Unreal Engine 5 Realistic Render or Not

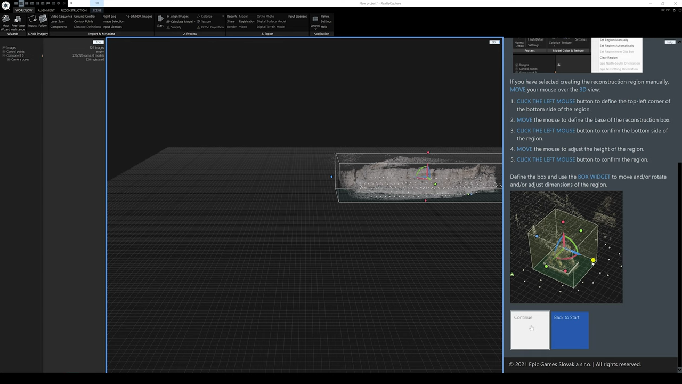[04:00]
So continue again. And now what it's going to do is actually compute a
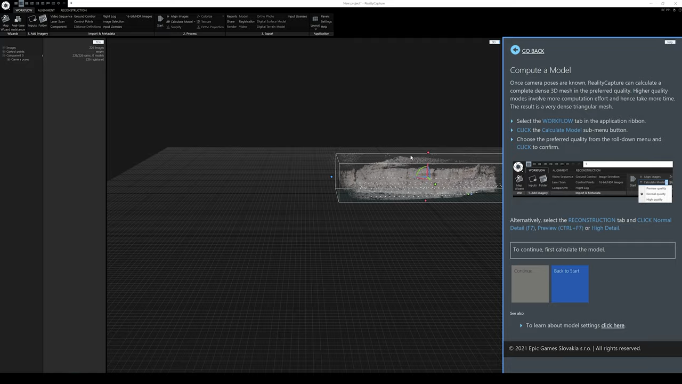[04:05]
model so that we can actually make the CG because right now it's just point cloud.
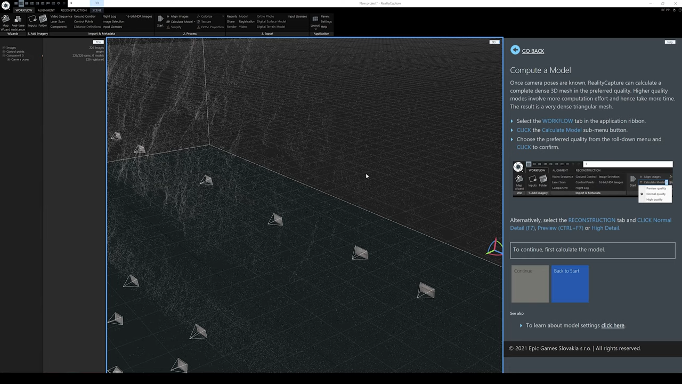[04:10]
This is a point cloud, really dense point cloud system. So you can see those little dots.
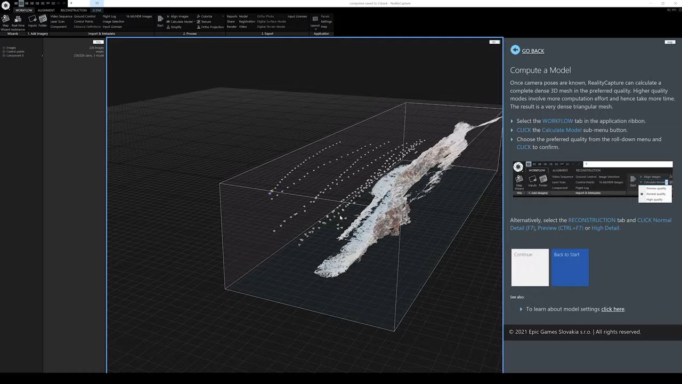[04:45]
the model and it's now created this 3D model.
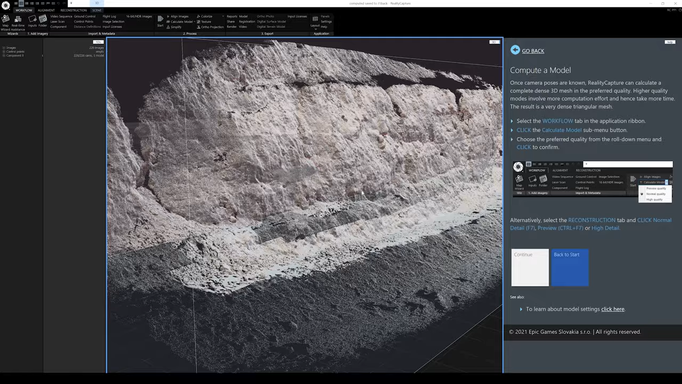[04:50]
Now, this is it right here. Now, as you can see, there's really some holes in there.
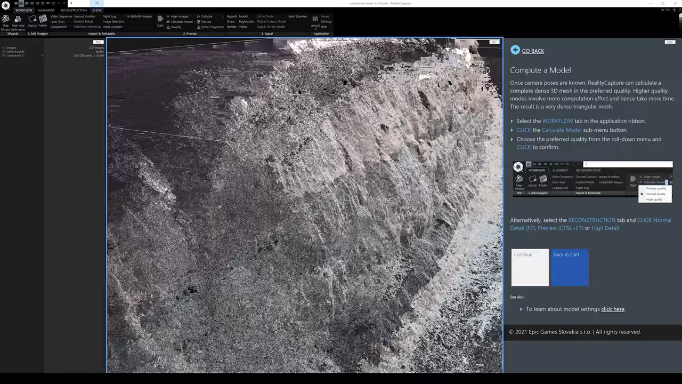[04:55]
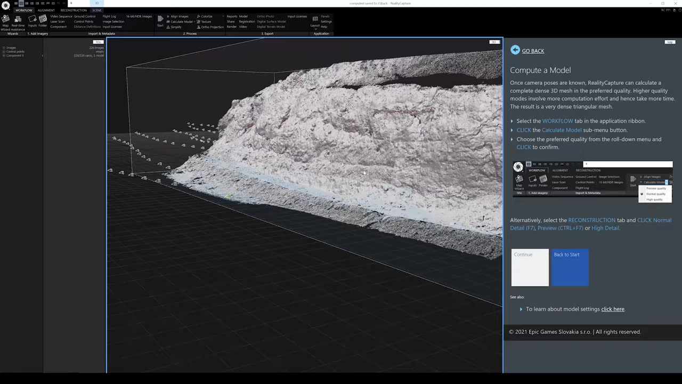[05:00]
I just, I really, I guess those are really just the dark areas like this right here.
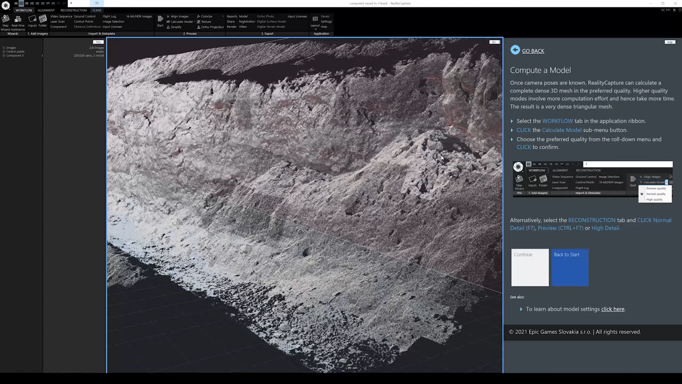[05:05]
It's just pretty dark in the actual rock itself right here.
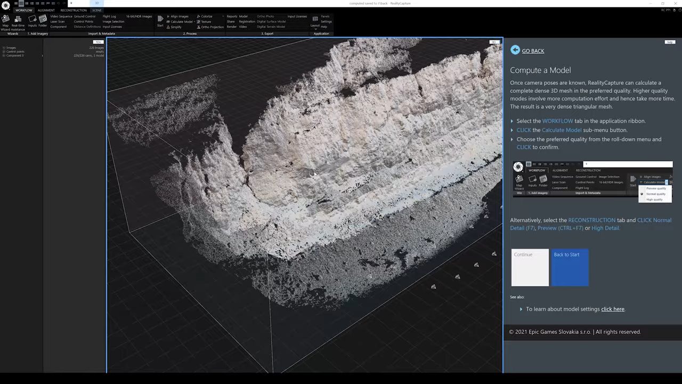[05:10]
I remember this being really dark and this.
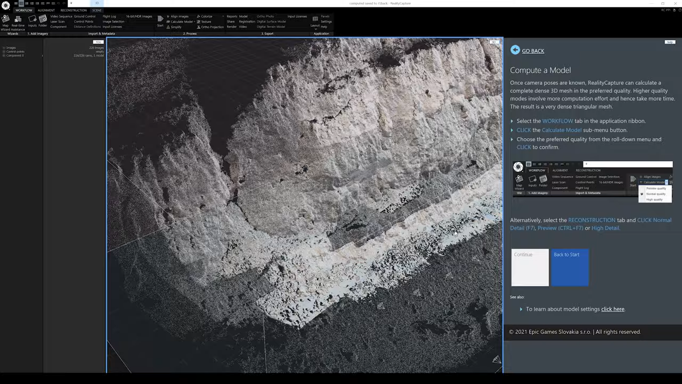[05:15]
So, but overall, like I said, I'm pretty happy with this.
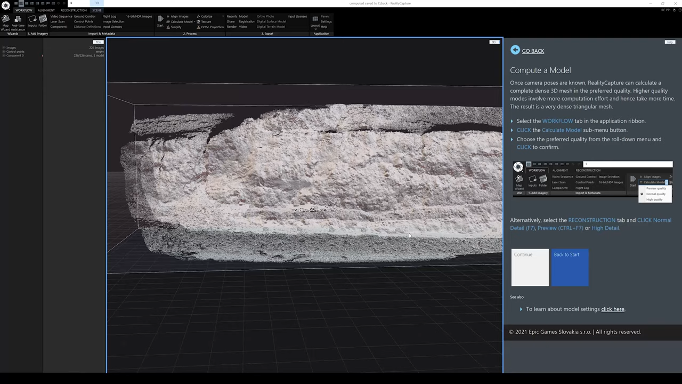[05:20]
Now, let's see what we're going to do next. There we go. The reconstruction is going to tell me. Let's take a look at the data. So, this created a 98 million triangles. And like always, I got the GPU out of GPU error.
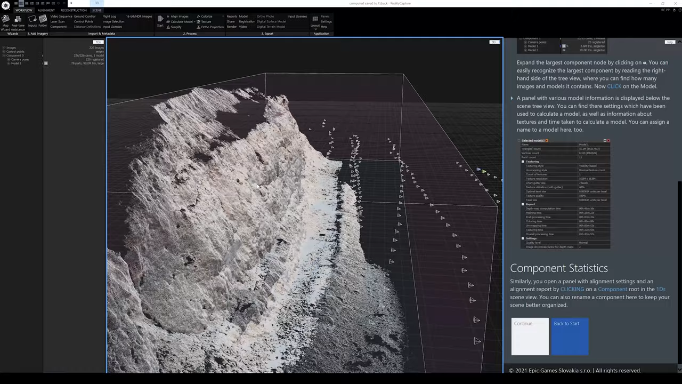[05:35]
So, this is actually not what it looks like.
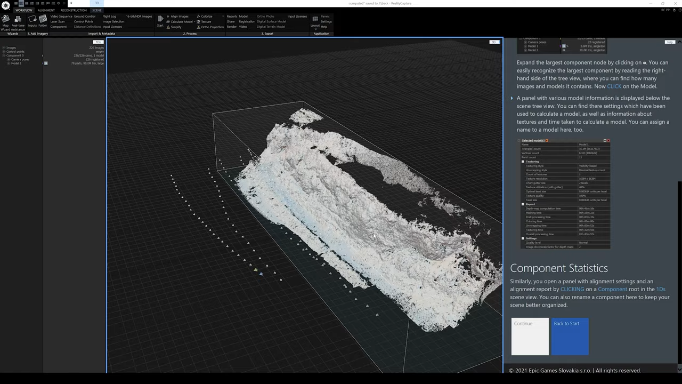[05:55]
If everything works out. Okay. So, let's take a look at continue now.
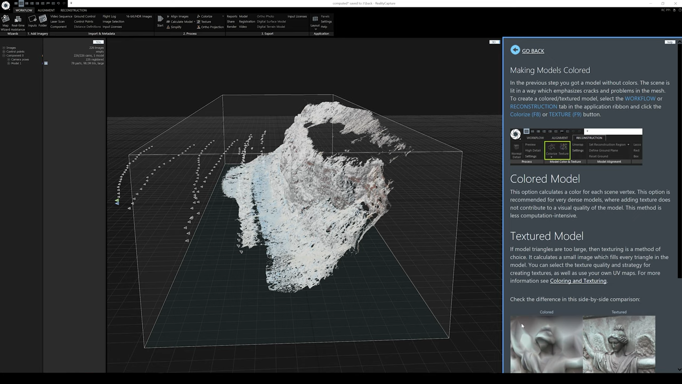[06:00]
Now, what we're going to do is actually unwrap this so we can texture it. Okay. But before we do that, I'm probably going to do a couple of things. And one of the things, as far as cleaning up goes, I am going to go to the reconstruction right here. And I'm going to clean the model. Finished in 22 seconds. As far as cleaning up. As far as you see, we have model 2 now. And then what I will do is I'm actually going to select and filter out some
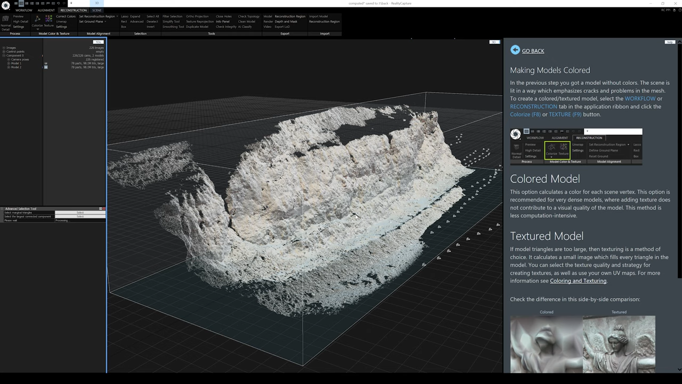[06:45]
of the polygons or stuff that we don't need. So, what I'll do is go to advanced. And I'm going to select the largest connected component. So, this is going to select the chunk, the biggest chunk on your 3D model here.
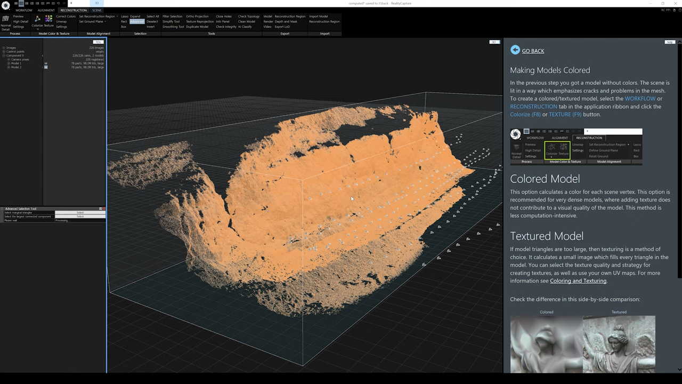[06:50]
Okay. So, it's selected it. And it looks like it's actually connected well.
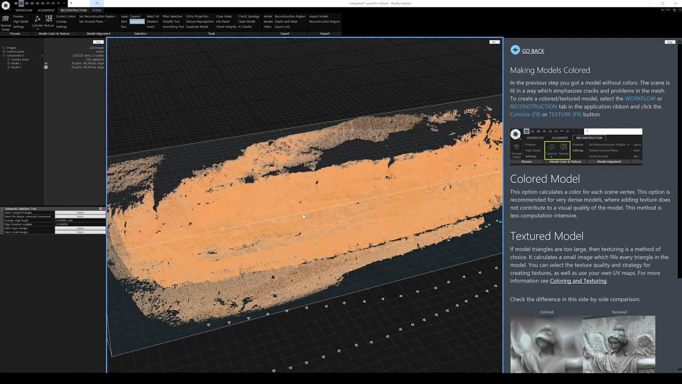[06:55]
Which is not good. So, I'm going to go invert this.
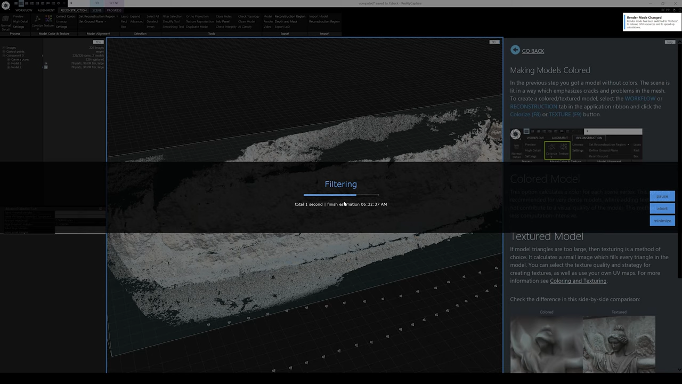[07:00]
And I'm just going to filter anything out that's not connected to that big chunk. So, it's 17 seconds. And then what I will do is I'm going to select marginal triangles now. Okay. Yeah. I can see some small ones right here. It's selected. So, that's good because we can filter those. If I go down here, you can really see it. All right. So, we'll filter those as well. So, this is actually going to close it off. The software is going to close it off anyway. So, I'm going to leave everything as it's like this.